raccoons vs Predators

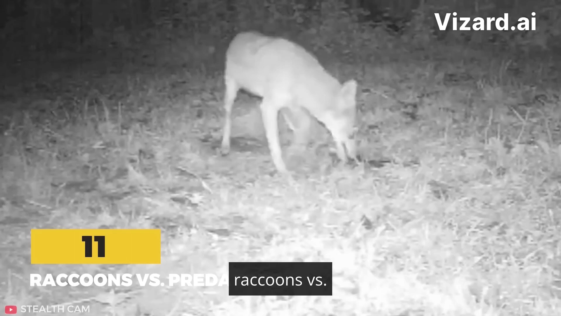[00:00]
Raccoons vs Predators In this clip, a coyote is out scavenging four animal carcasses. It finds a carcass and casually starts eating.
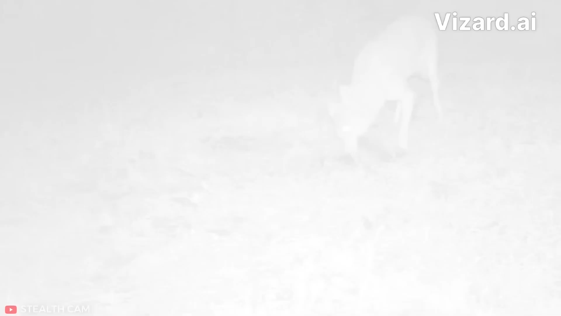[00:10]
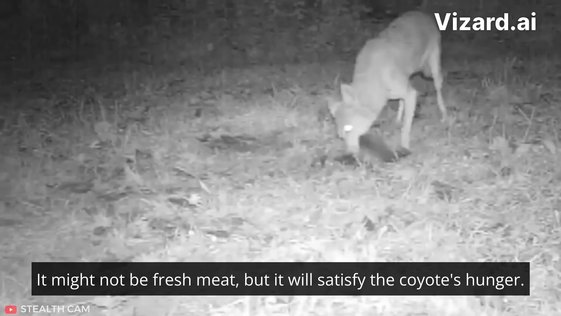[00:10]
It might not be fresh meat, but it will satisfy the coyote's hunger. Suddenly, two raccoons charge the large canine. Coyotes are one of the main predators of raccoons.
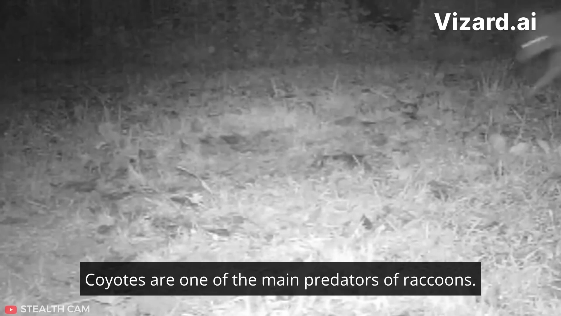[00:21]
Nonetheless, these two bravehearts are willing to risk everything to get the large canine away from the carcass.